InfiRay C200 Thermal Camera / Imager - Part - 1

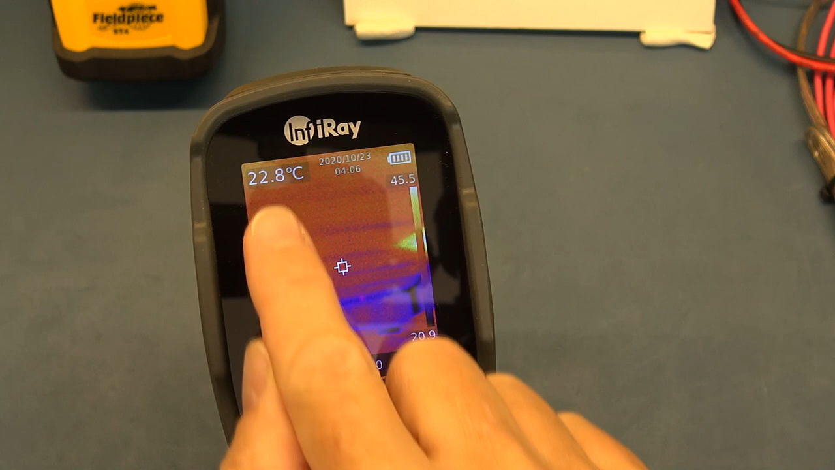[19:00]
On screen: spot 22.8°C
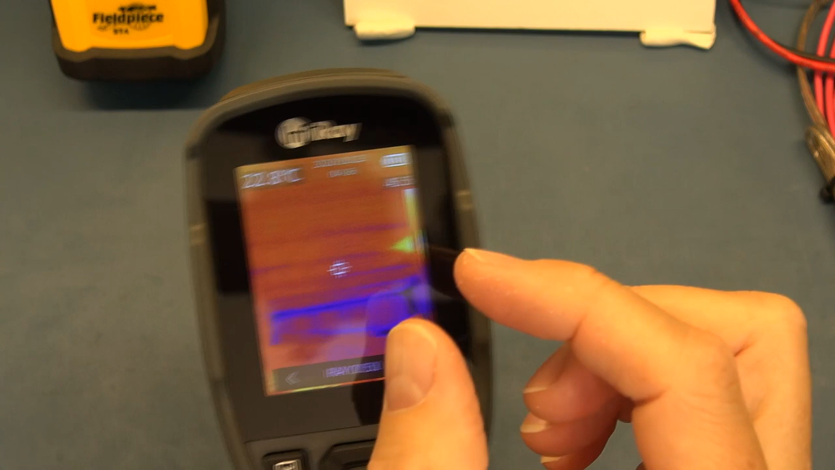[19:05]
And a camera needs to have really good sensitivity and be able to see those details at a distance to be able to bring this out in a picture.
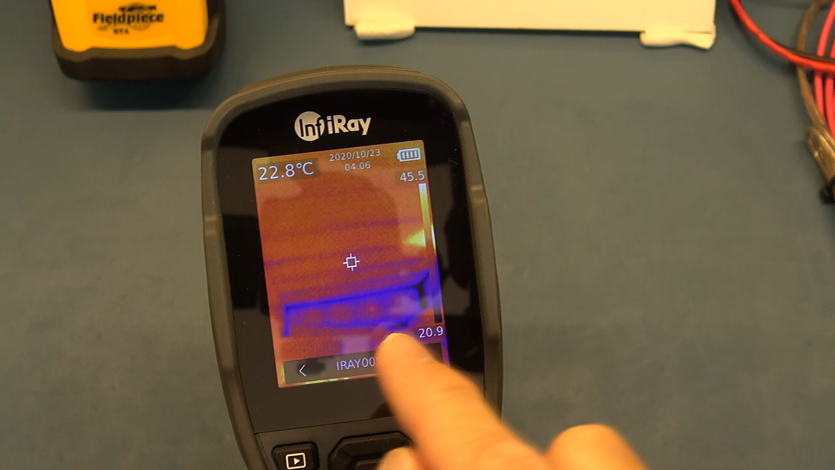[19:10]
On screen: spot 22.8°C
And I say that's where this one does really, really well. Okay, so that's viewing pictures. We then do have this button over over here to switch on the LED.
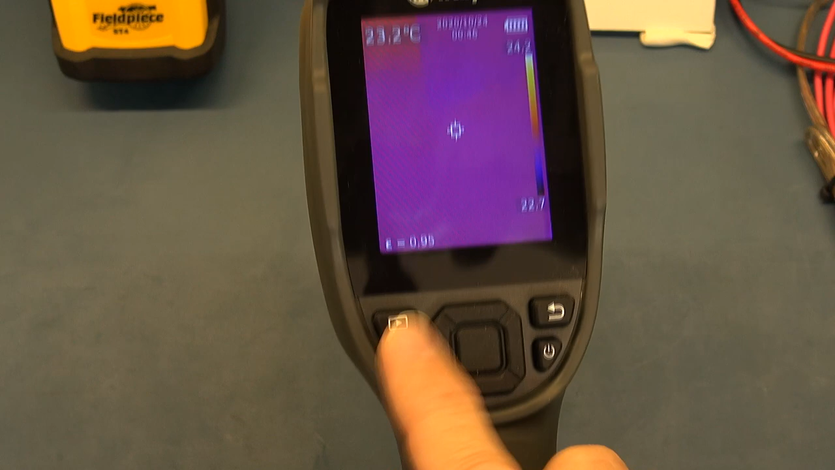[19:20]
So I push that and hold it, the LEDs come on to light up what you're looking at.
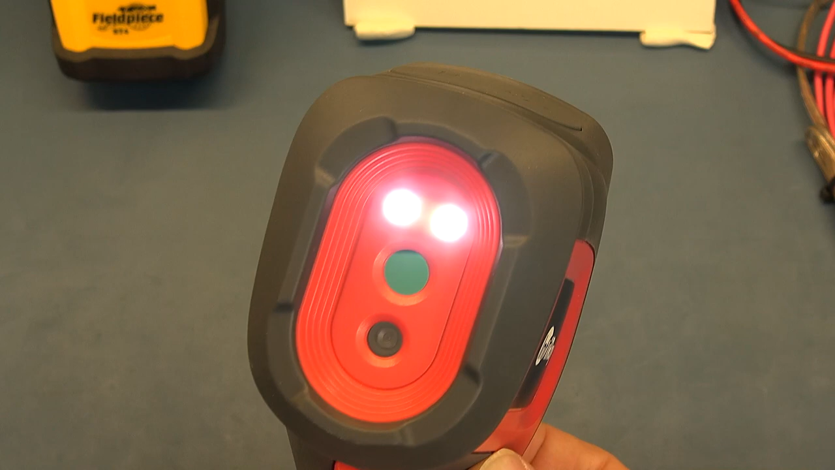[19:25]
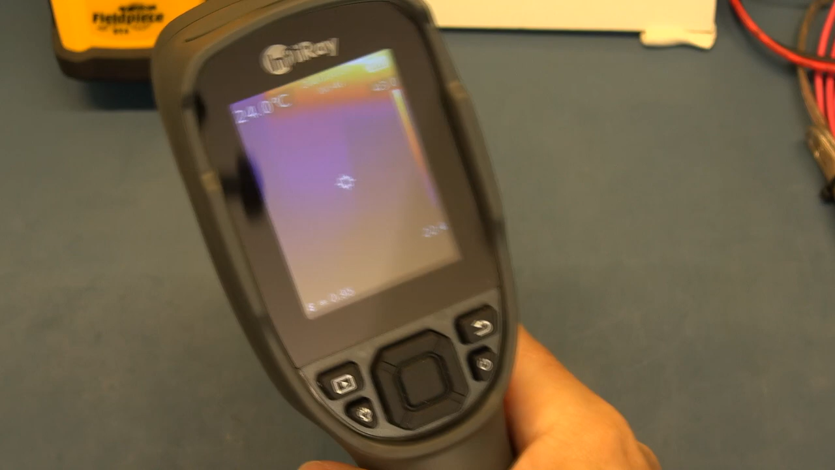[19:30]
Let me just highlight taking a picture, you got a mode where it says auto save. So as opposed to having to acknowledge, you can have it so when you pull the trigger, it will automatically save the image, which I really like, I like that it gives that choice.
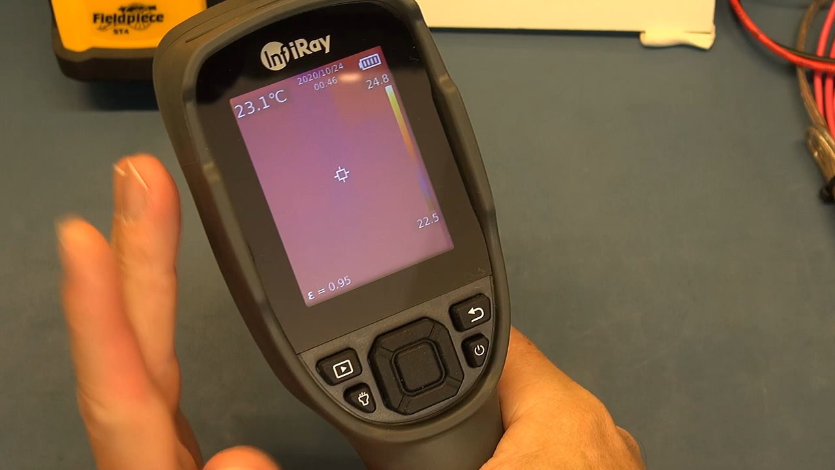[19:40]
On screen: spot 23.1°C
So you either decide whether you want to save that picture or not, or auto save. My only criticism on this with the trigger, the trigger works really nicely.
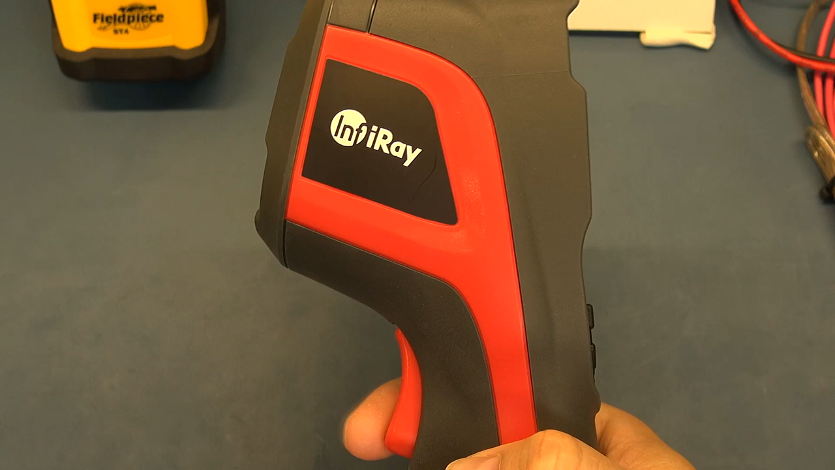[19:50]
You'll hear that click. There we go, it saved a picture. Now I'm going to do that again.
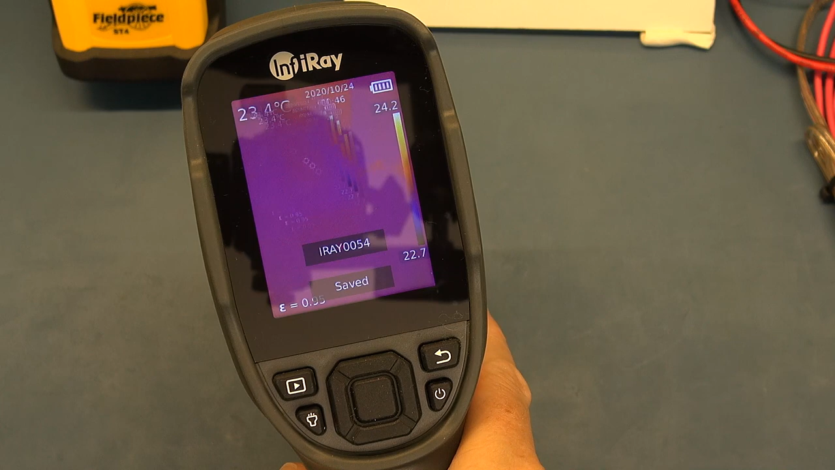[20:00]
On screen: spot 23.4°C
It saved it. So now it's not doing it.
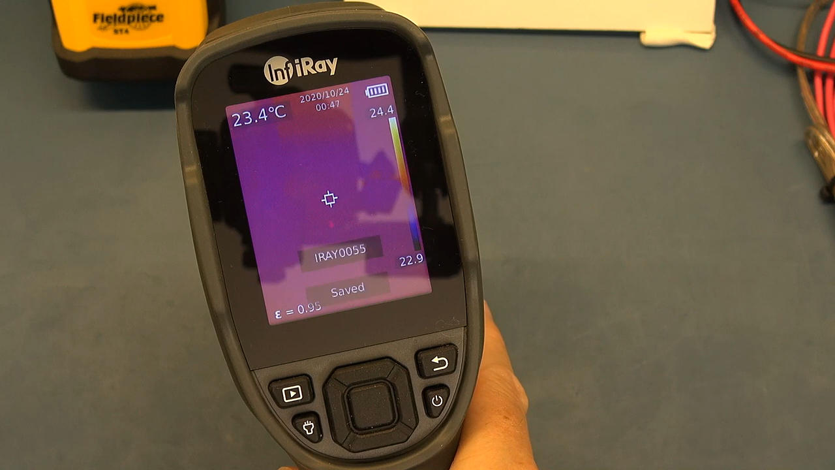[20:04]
On screen: spot 23.4°C
I found sometimes that when I did this, it wouldn't take a picture. If I did just a slow, steady click, it sometimes wouldn't take the picture.
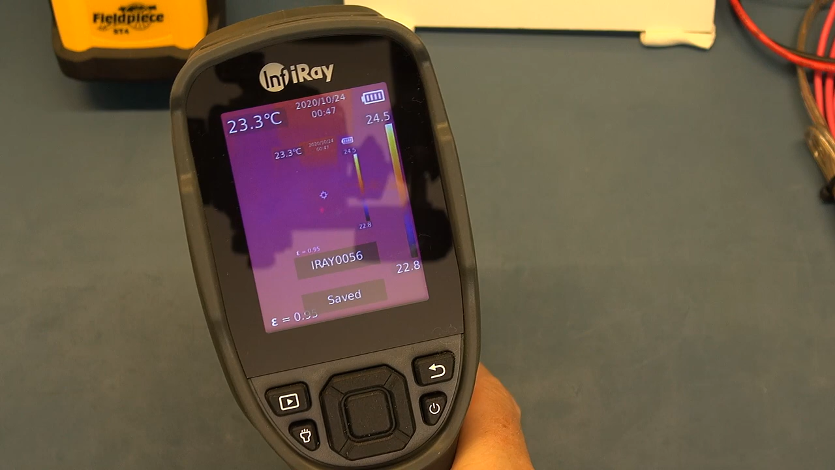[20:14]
On screen: spot 23.3°C
I had to do, it almost wants like a very quick trigger to actually take the picture. And the danger is when you do that,
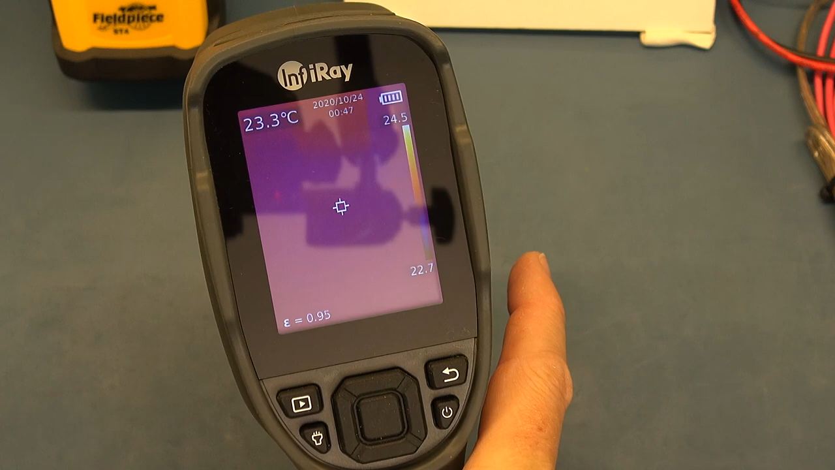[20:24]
On screen: spot 23.3°C
you actually might end up moving the camera and causing basically a little bit of blur in the picture. So there it's working. I'm going to take one a bit slower.
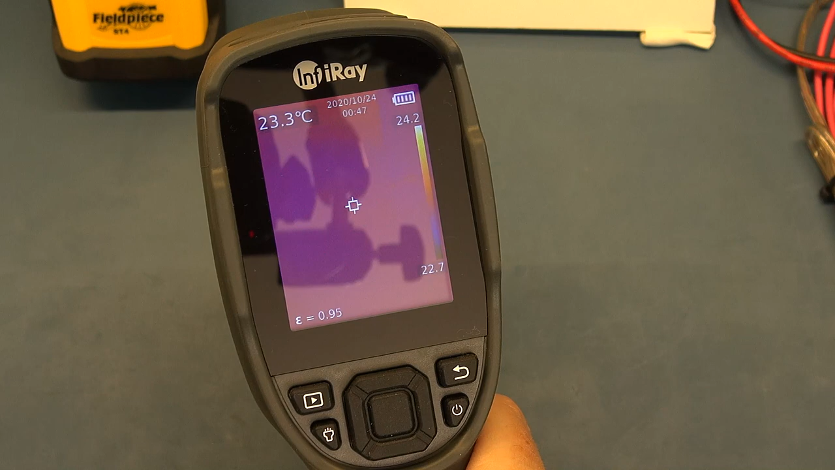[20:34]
On screen: spot 23.3°C
So isn't that odd? The one thing I was critical about, it's not doing on camera right now.